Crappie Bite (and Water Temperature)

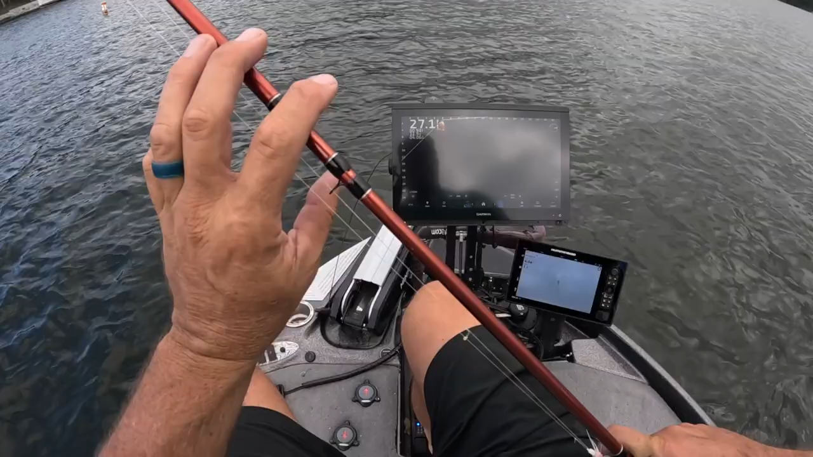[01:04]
uh three to four degrees for sure it's going to stabilize here shortly i get a lot of questions about my uh depth here yes it's wrong something's not right i have no idea why it jumps back and forth but honestly it doesn't bother me people it really just doesn't um i'm still looking for the surface when it comes so i know the surface
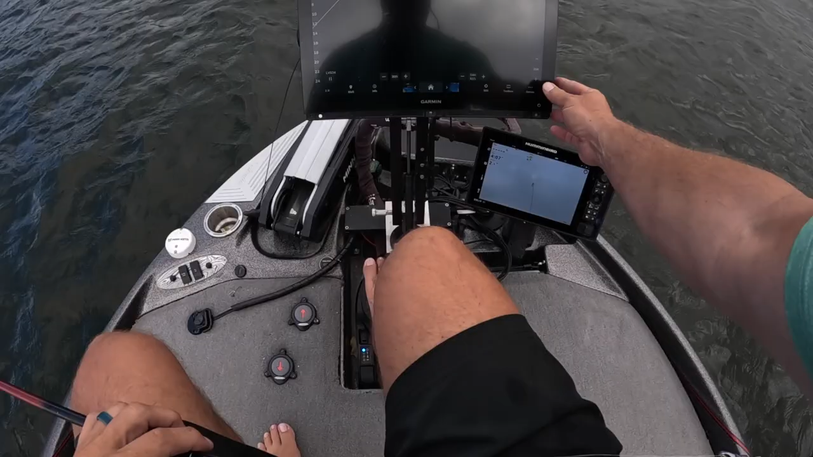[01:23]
right now is somewhere down here there it is um so i i honestly don't even pay attention to that ever it's kind of funny how i don't notice it but other people do so but i will have people garmin look at it when um after the season to be honest with you that's when i'm gonna address it but i don't even really care about it then to be quite honest with you maybe i should care i don't know all right so this episode is gonna be about water temperature and how it impacts
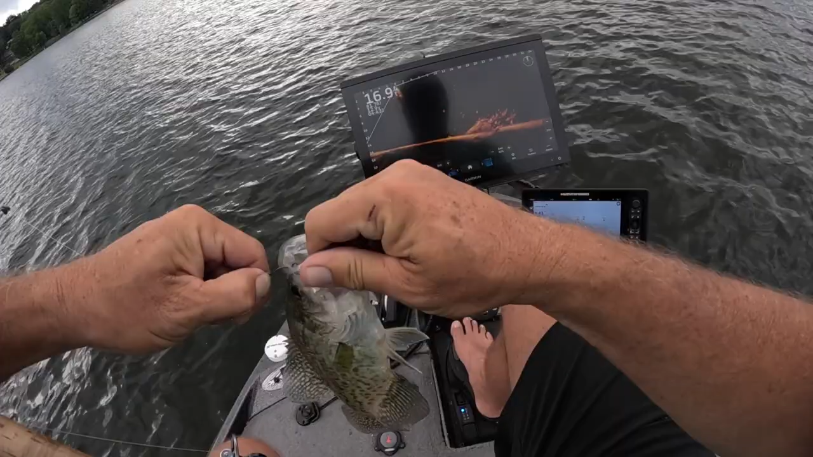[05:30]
we're still at the middle of the day kind of early evening good fish there